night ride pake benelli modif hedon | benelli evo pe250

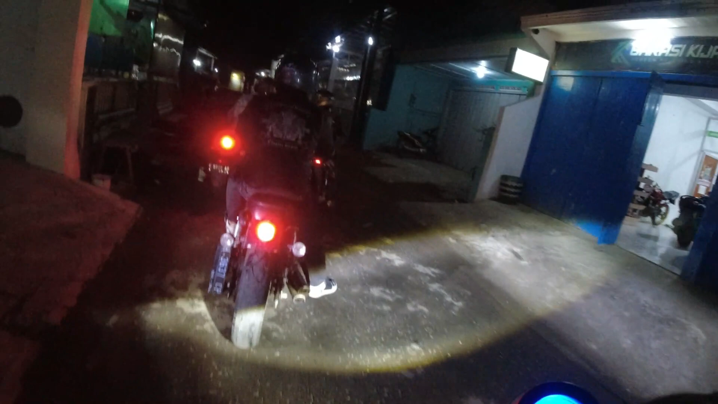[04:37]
Kita lanjut ya, tadi sore itu hujan deras dan kita ini lanjut habis maghrib ya guys,
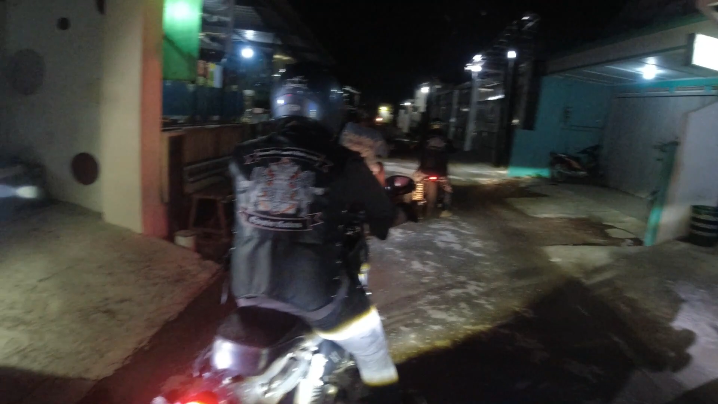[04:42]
habis bukber langsung kita night ride. Keren kali ya. Kita lanjut night ride, reading malam ya guys. Ini waktu terawih ya.
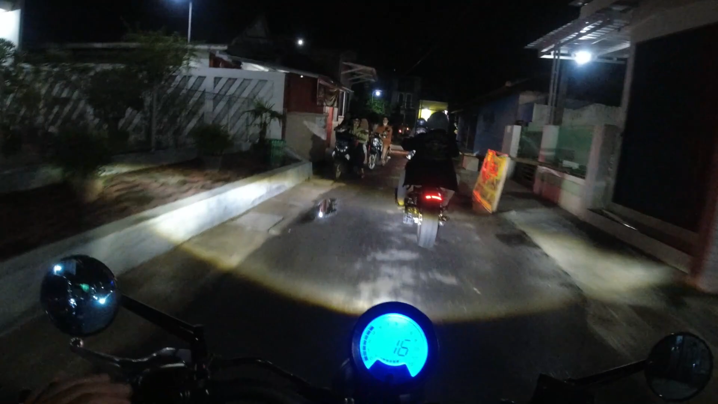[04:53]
Ini sekitar jam 7-an. Kita ini nggak terawih.
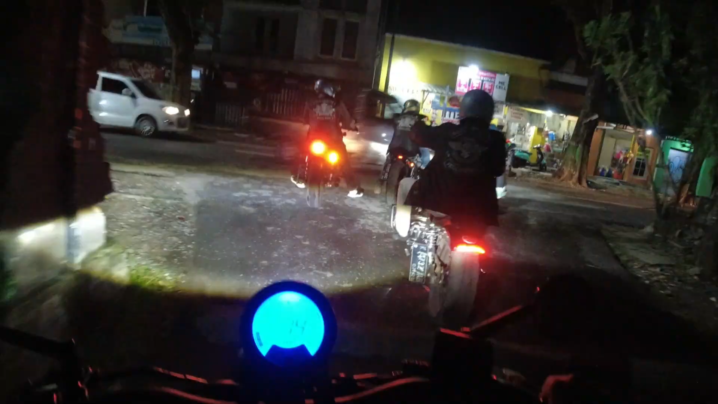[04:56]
Benelli Chapter Kudus, anjay. Baru kali ini ya guys, saya apa itu ngevlog malam-malam.
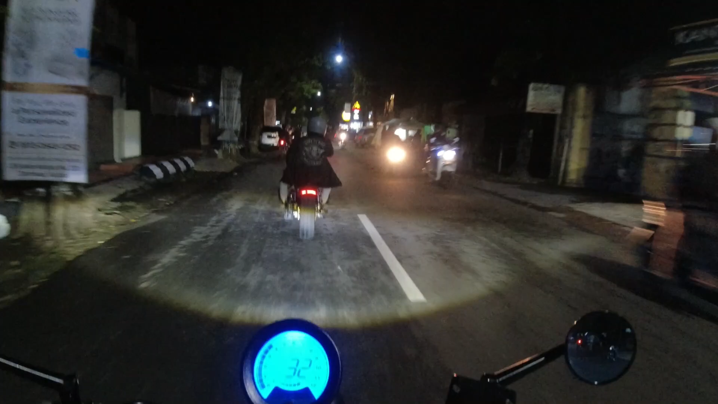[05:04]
Biasanya kalau saya ngevlog itu kan siang, kalau nggak siang pagi. Night ride, anjay. Reading malam hari. Nah, ini guys, pada traweh kita motoran. Bener-bener laknat sekali. Di sini ada sekitar 7 motor. Sekitar 7 motoran lah, 7-6 motor kalau nggak salah.
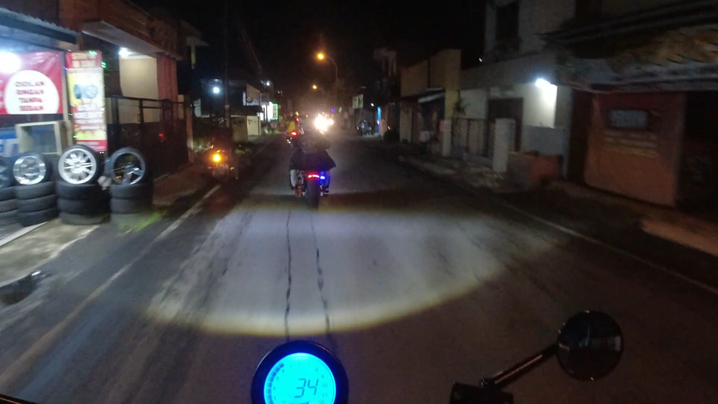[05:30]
Guys, suasana ini suasana malam hari. Ini malam minggu juga ya. Ini pasti rame ini. Karena malam minggu juga.
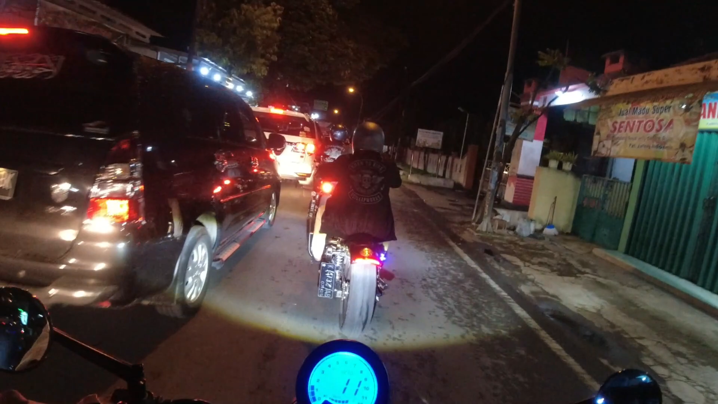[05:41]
Daerah Kudus kalau malam hari ya gini, tidak kalah sama kota-kota besar seperti Jakarta, Bekasi.
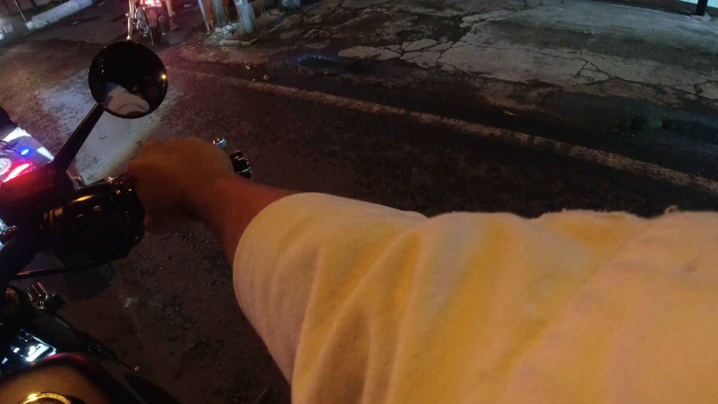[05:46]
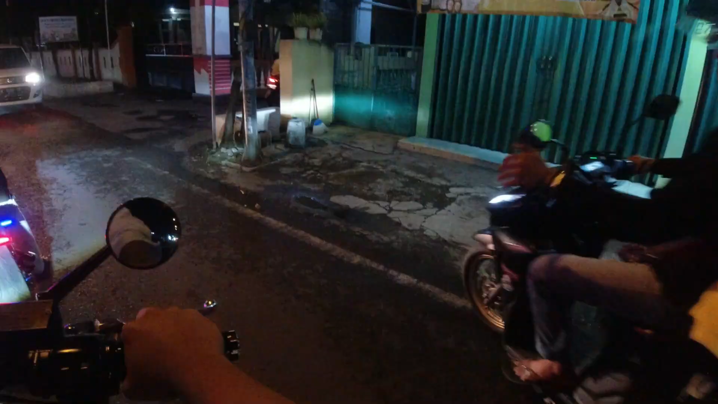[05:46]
Habis buker langsung kita reading santuy ya guys.
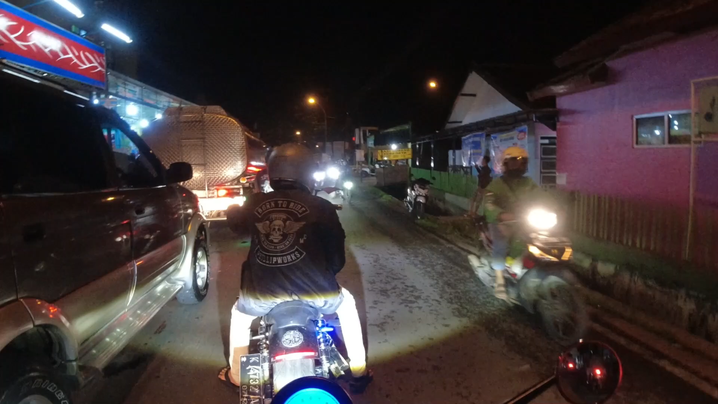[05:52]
Ini lampu merahnya panjang sekali, kita skip dulu ya guys. Kita ini sudah sampai di daerah Gor. Suasananya rame sekali. Ini daerah Gor guys, Gor Wergu. Ini banyak sekali orang nongkrong biasanya di sini. Rame sekali guys, banyak jajanan. Ini daerah Gor Wergu ya. Kita santuy aja ya, karena ini malam minggu sekali lagi, jalannya rame sekali.
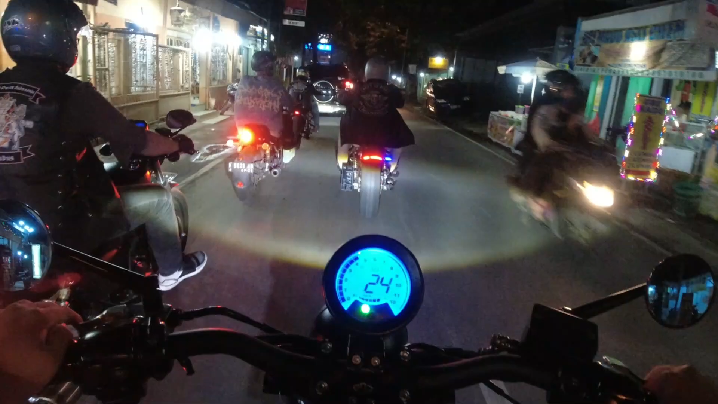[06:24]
Wah, ada Sportster, PE modif Sportster, anjay. Kita paling belakang aja ya, biar dapat view. Lihat guys, night ride. Night ride.
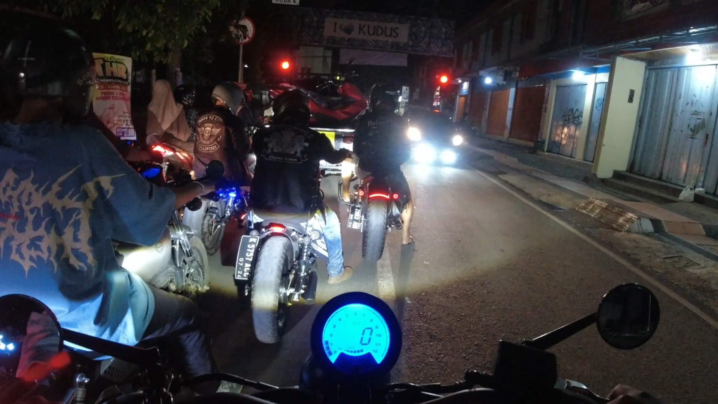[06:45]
Ada sekitar 3, 4, 5, 6, 7, 7 motor ya. Ini ada PE. Kita paling belakang aja ya guys, biar dapat view. Gas, kita
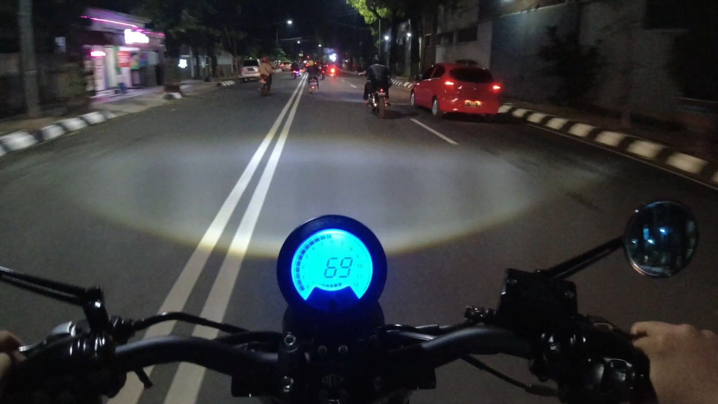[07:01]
gaspol, anjay. Rame sekali. Ini klub Benelli Kudus. Rame. Ini pada gak terawih ya. Kita night ride.
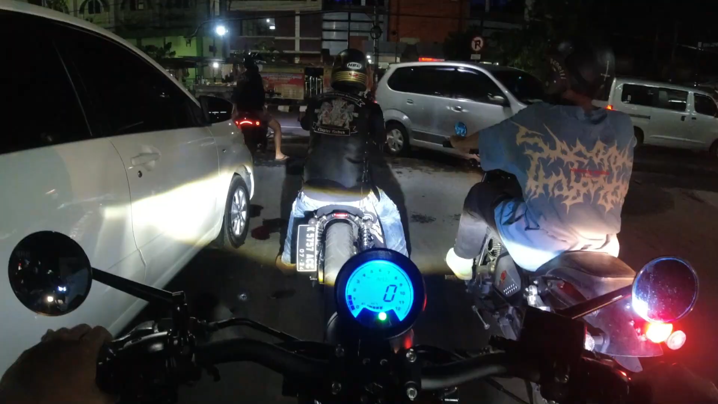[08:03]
Sekali lagi ini malam minggu, ramai bukan main.
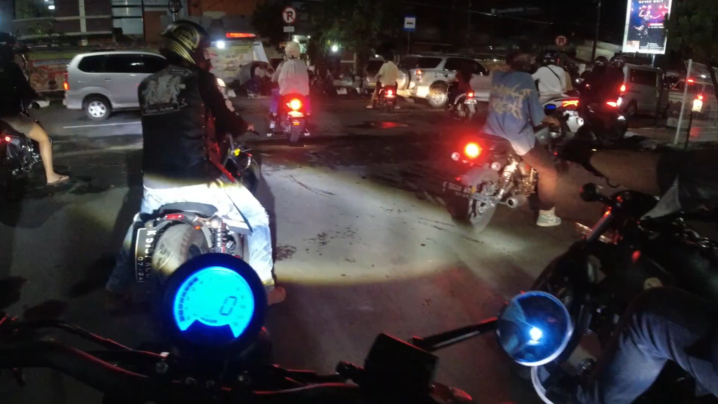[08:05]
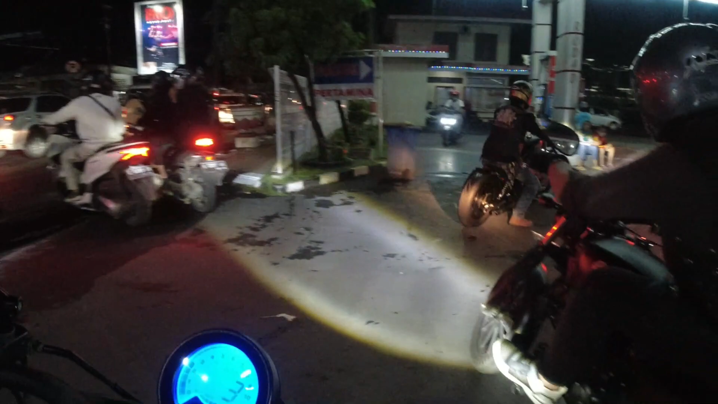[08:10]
Kita ini muter nyari jalan guys, susah. Jalannya ramai soalnya.
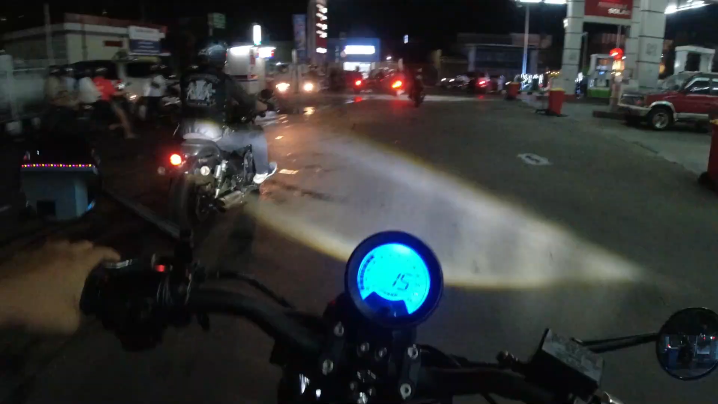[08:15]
Nyari jalan susah sekali. Kita santuy aja ya, naik motornya ya, gak usah balapan.
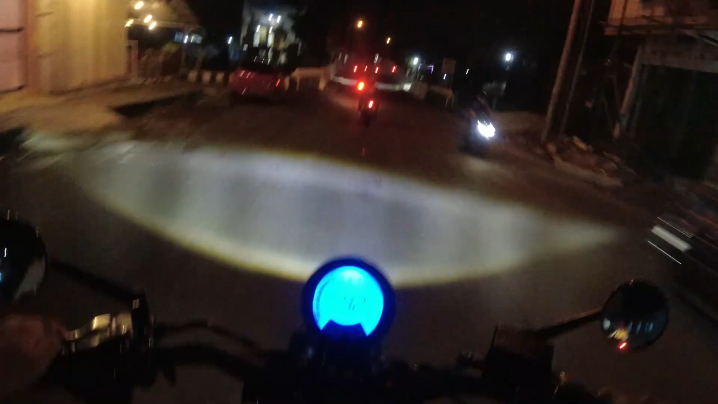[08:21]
Guys, kali ini kita apa itu, mau menuju ke tempat itu ya, mau menuju ke tempat ngopi. Kita mau ngopi-ngopi santuy. Ini lampu daymaker saya itu terang sekali karena sudah saya ganti ya bro. Lampunya cukup lumayan terang lah. Rame.